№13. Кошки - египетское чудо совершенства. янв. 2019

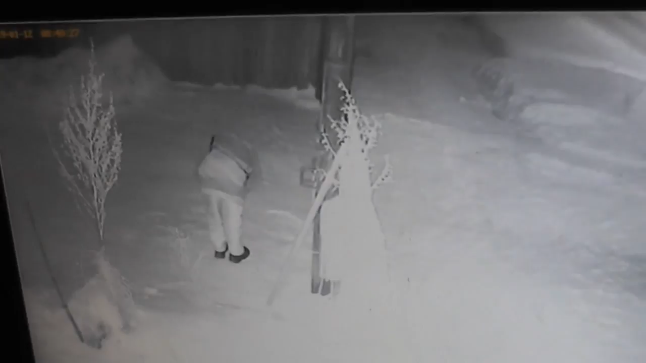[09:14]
Мир тебе, брат. Вот он, видать его. О, рукой помахал. С Богом. Вот, машет рукой. Что-то машет, что, наверное, батюшку приехал.